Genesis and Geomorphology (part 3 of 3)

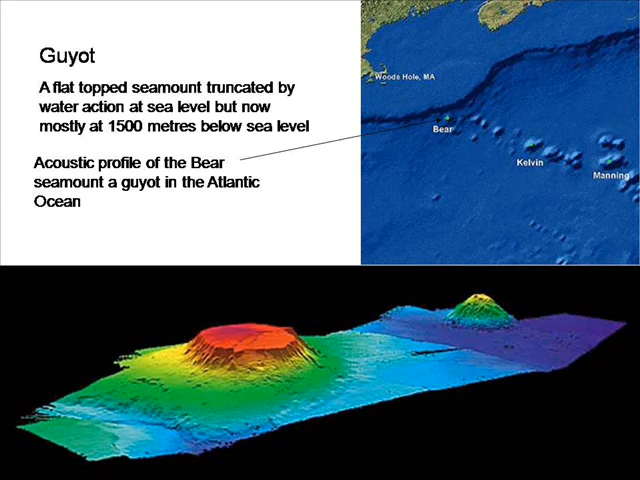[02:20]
They are volcanoes with the top sheared off by water action. They are mostly at 1500 metres below sea level. This uniformity of depth is evidence of a singular event.